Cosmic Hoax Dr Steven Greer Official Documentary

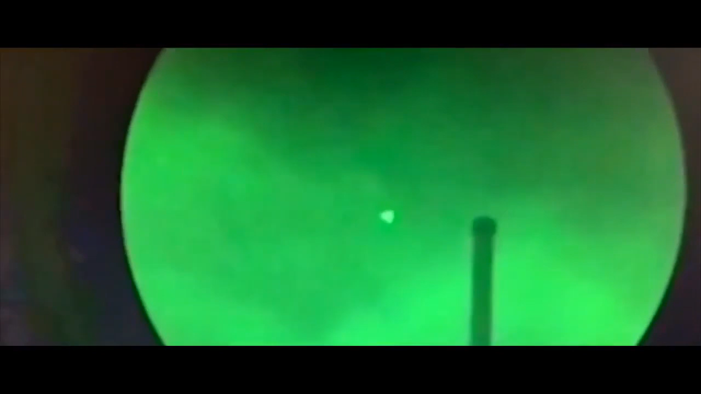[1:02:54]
and disturbing encounters with our public-facing military, knowing these incidents will be mistaken for ET craft.